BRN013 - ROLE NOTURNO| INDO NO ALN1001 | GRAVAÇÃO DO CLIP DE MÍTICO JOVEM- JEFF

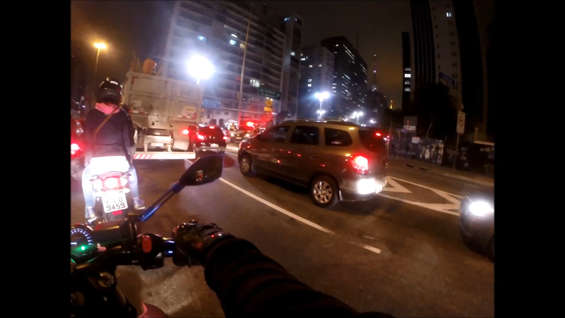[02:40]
Foi aqui que eu tomei a multa aqui de 500 conto. Tomei uma fechada, passei por cima dessa faixa, o policial falou que eu... Que eu estava errado. Discuti com ele sobre isso. Mas deu jeito. Me multou. Ele agiu de má fé, mas o bagulho é louco, né, mon? As paciências, fazer o quê?